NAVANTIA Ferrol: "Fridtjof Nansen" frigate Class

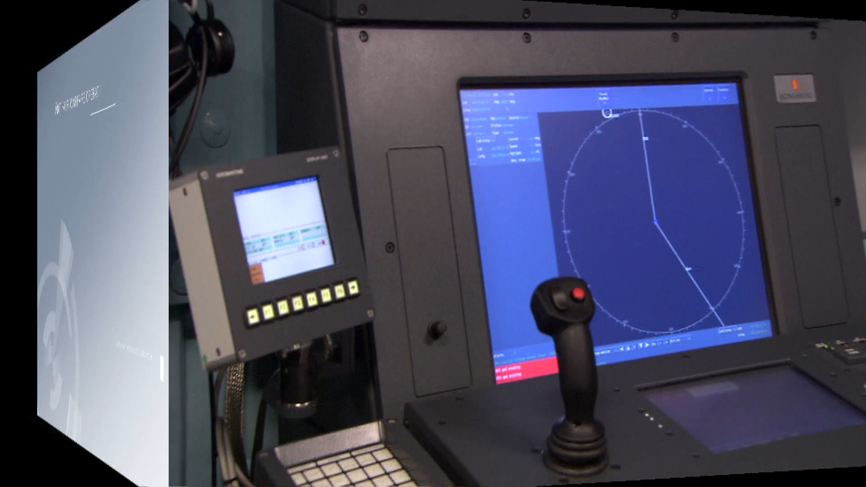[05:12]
operating around the powerful SPY-1F multi-function phased array radar and the Mk 41 vertical missile launcher, is designed to fulfill the most complex requirements in every operation,